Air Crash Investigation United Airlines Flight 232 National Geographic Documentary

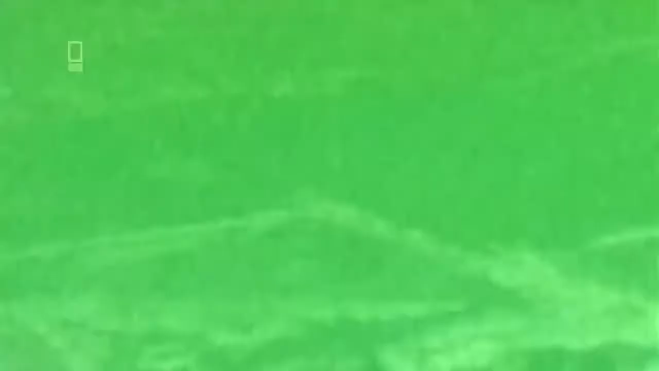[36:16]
they even deploy infrared cameras to try to locate the pieces